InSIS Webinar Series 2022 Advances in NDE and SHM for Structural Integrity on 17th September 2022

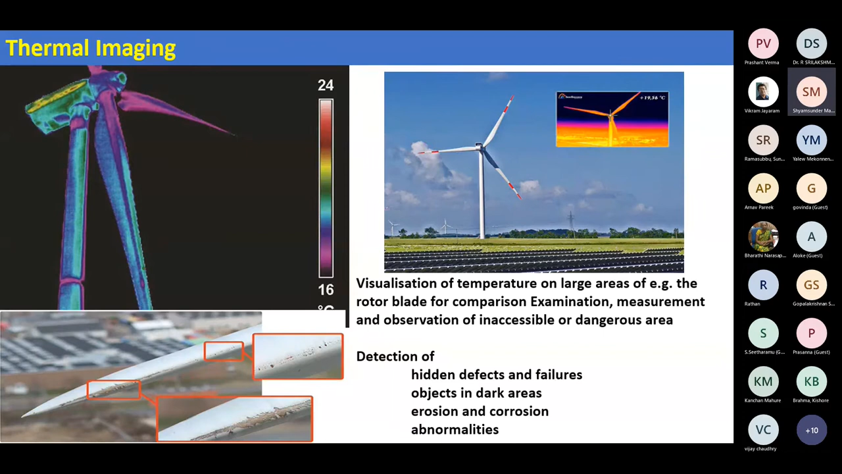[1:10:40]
Same is with IR imaging, get fantastic images of the blades and really make a lot of decisions in terms of defects, failures, erosion, corrosion, abnormalities and anything.